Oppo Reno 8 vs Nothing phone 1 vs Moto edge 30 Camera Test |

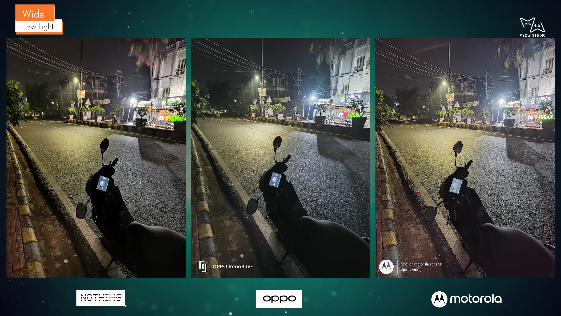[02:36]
काफी कम है रहनों में कमपेर तो दोनों फोन तो यह घर लाइट है तो आपको रहनों भूत अच्छा काम करेंगा एक सेकंड का सटर लेता है
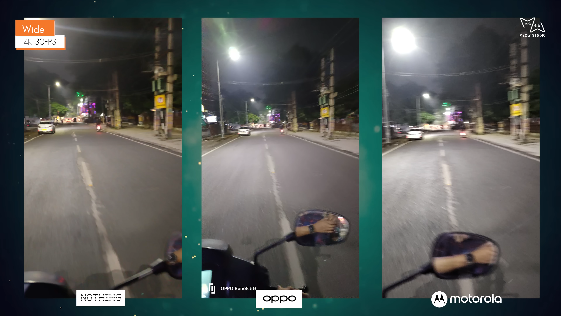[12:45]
टोन ज्यादा है तो कहीं नगा इस्टेबलाइशन आपको जो है वो रेनो में पी biological फोन में और सकते हैं दो को और मीलत एक सब्सक्राइब इंस सब्सक्राइब करने कर दो हुए तो
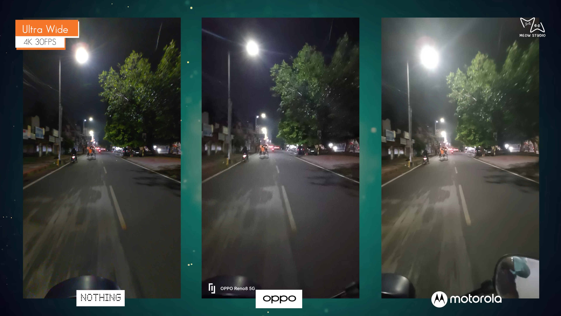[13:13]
यहाँ पर ओञता है यहाँ मोटो एक अडवांट यह सदा है बस कहीं कहीं पर मतलब को अब मतलब 큰 ओन है not तो एक फायदा जो हम लोग को वायस नहीं होने के बाद हो पूम मिल जाता है कि नाइट विडियो है